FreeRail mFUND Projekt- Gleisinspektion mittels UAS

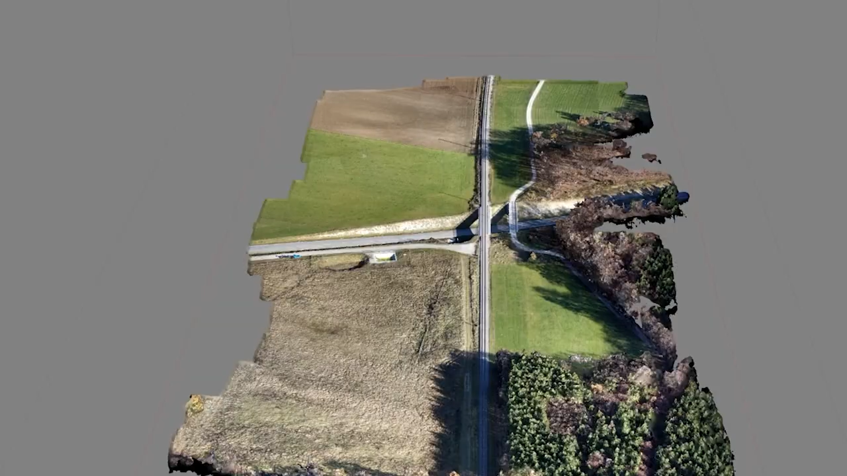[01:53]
Der Rückschnitt der Vegetation erfolgt nach offiziellen Profilvorgaben. Die sogenannten U-Profile definieren eine Sicherheitszone für eine sichere und vegetationsfreie Durchfahrt von Zügen.
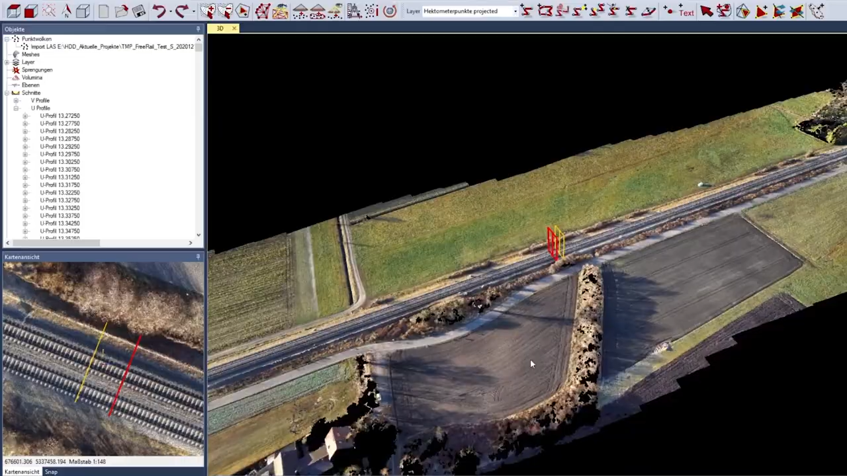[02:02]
In der Software werden Gefahrenstellen automatisiert, klassifiziert und farblich markiert.
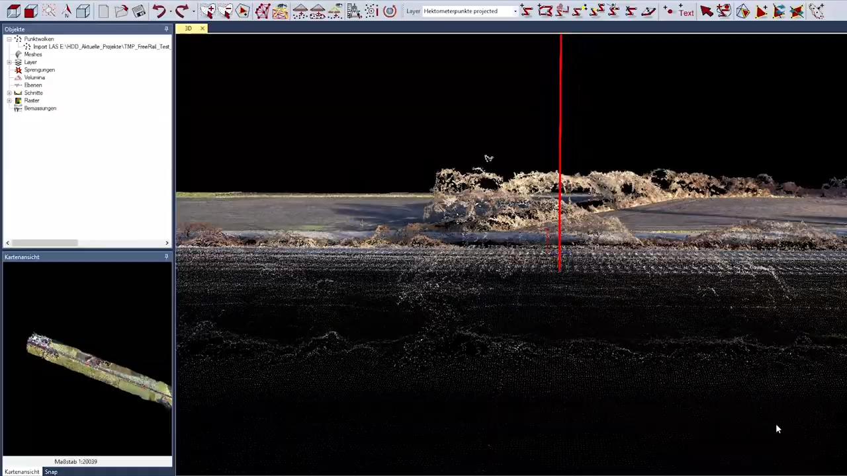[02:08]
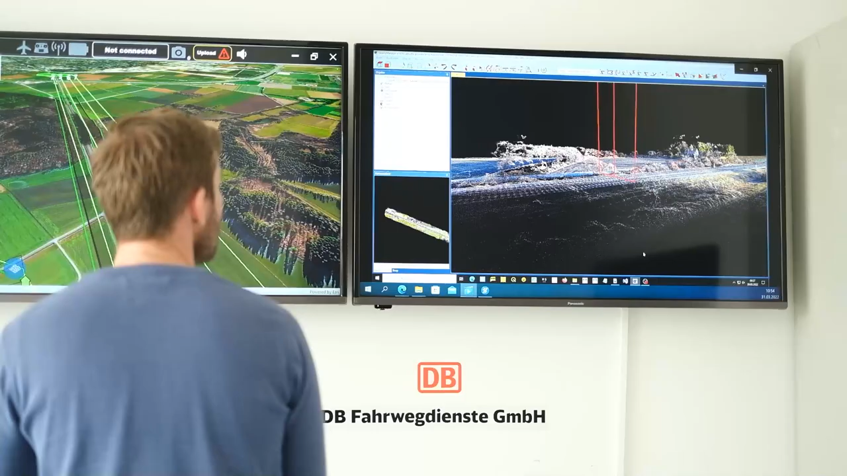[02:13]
Die Ergebnisse und Arbeitsanweisungen werden tabellarisch und grafisch kompakt zusammengefasst,
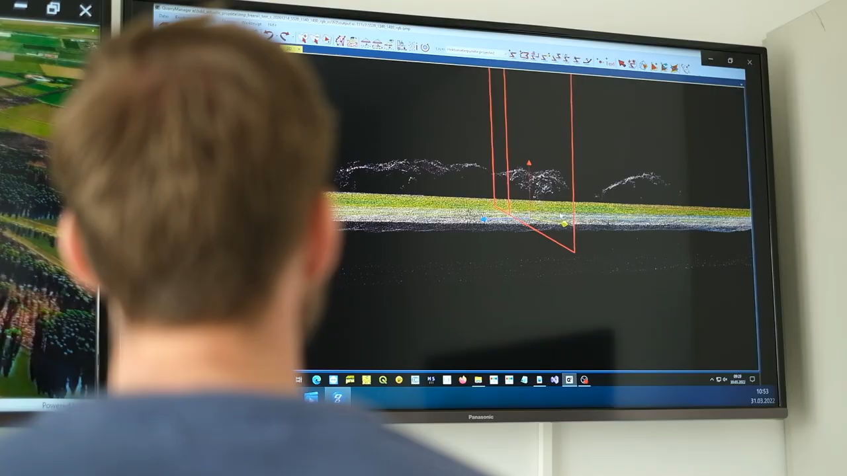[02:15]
sodass ein Serviceteam genau weiß, was vor Ort an der Strecke zu erledigen ist.